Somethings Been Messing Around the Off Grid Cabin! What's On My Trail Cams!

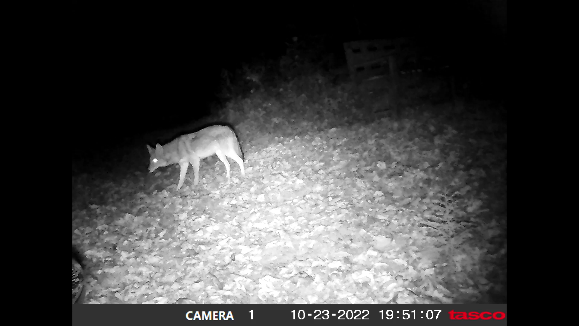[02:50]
He's been hanging out quite a bit. You'll see several pictures of him. There's a raccoon. Still no sign. Oh, there's a deer.
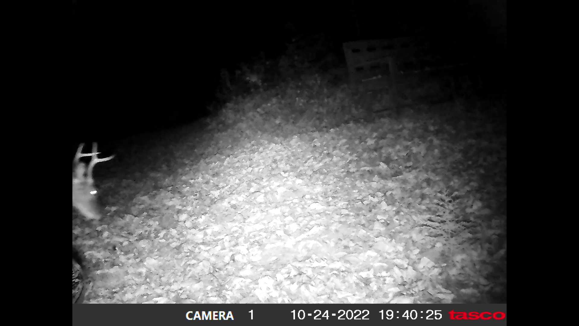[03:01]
A little small buck. Still no sign as to what turned over the bench just yet. You notice it's still standing up. There's that little six-point buck again. Hmm. What turned over the... Oh, well, looky there. There's a nice little bear. There. Oh, there's three bears. I see another pair of eyes. And look what it's doing. It turned the bench over.
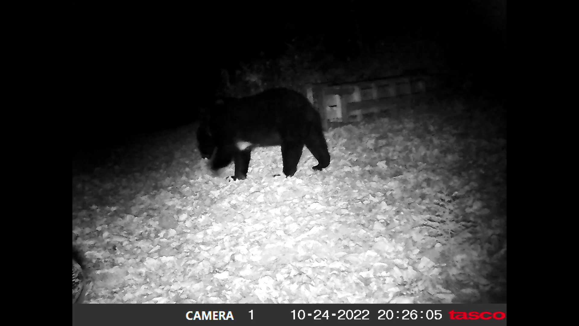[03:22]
That's exactly what I thought. And I'm sure many of you were probably thinking the same thing. These bears hung around for a pretty good while.
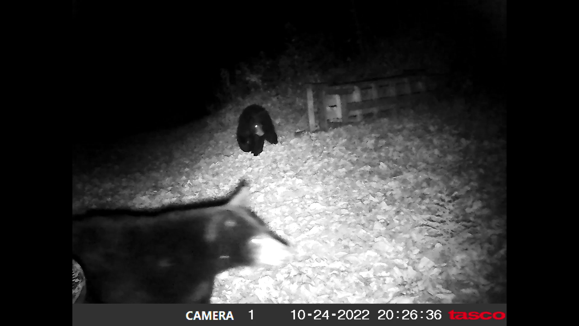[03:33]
There's a coyote again. There's a pair of eyes. I'd say it's that coyote or maybe a raccoon again. But as you can see, there's a... Oh, he's got something in his mouth there. Hmm. There's that bear back. Lots of activity around the cabin, folks. Lots of activity. Well, I've changed the camera card out.
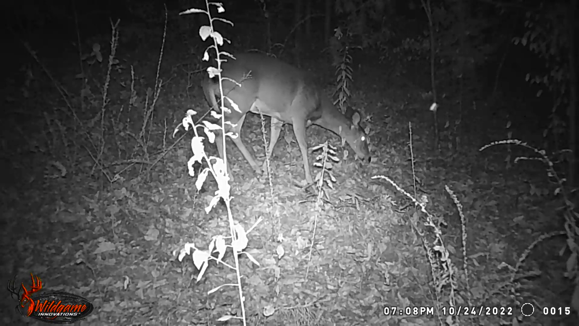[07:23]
See another pair of eyes off in the background. Hey, there's that little six-point buck again. He may be fair table meet this year. Let's see what else we got. He's hanging around quite a bit. But, you know, the door was open on the camera. And maybe we'll find out what opened the door here shortly. Oh, wait a minute. What's that?
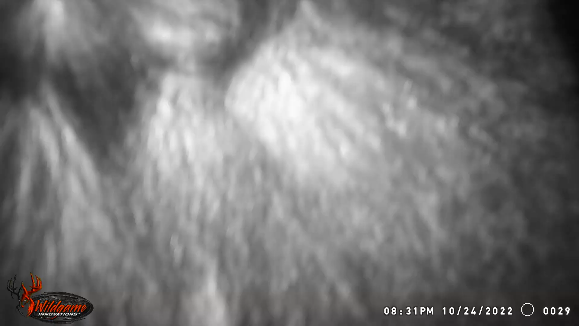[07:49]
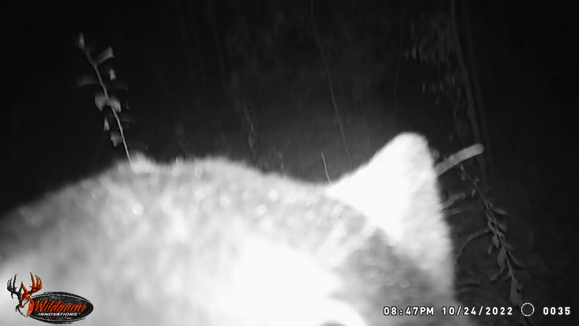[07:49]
Ah, I think we know what opened the door on the game camera now.
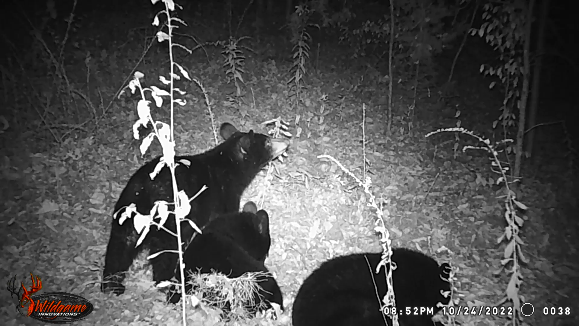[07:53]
The three bears are back. Looks like they had a party down there. Now, there's no food at either one of these sites. So these are just passing through. There's just an active game trail. There's a coyote. More raccoons. All kinds of raccoon activity. There's three big coons right there. Oh, they hung out all over the place, didn't they?
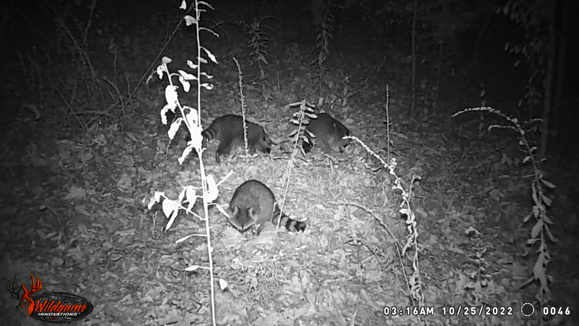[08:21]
They just had a big party. There's that little buck back. That doe is back. Oh, there's a coyote again. The bear is back. This might be a solitary bear. I'm thinking this is probably...
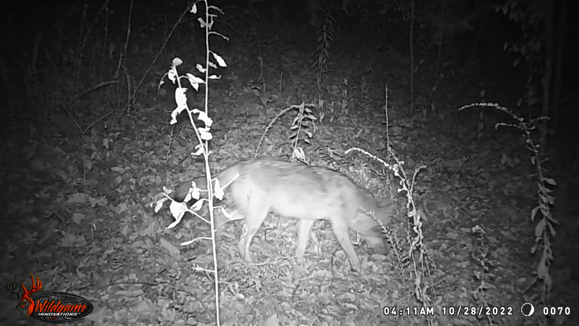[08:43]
Oh, the coyote is back. Looks like that's it. The cool thing about a game camera is it allows you